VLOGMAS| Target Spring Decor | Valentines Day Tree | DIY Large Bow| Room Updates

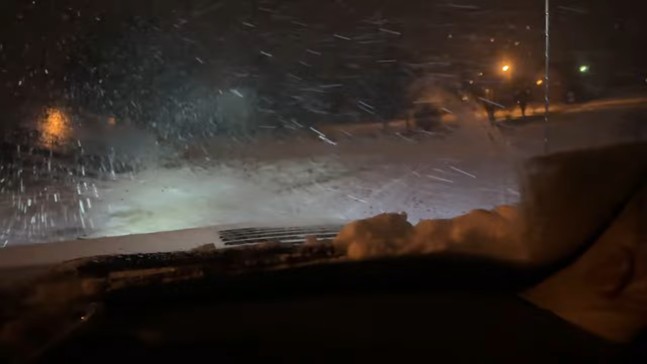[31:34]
and it's snowing hard it's snowing so hard oh it's snowing hard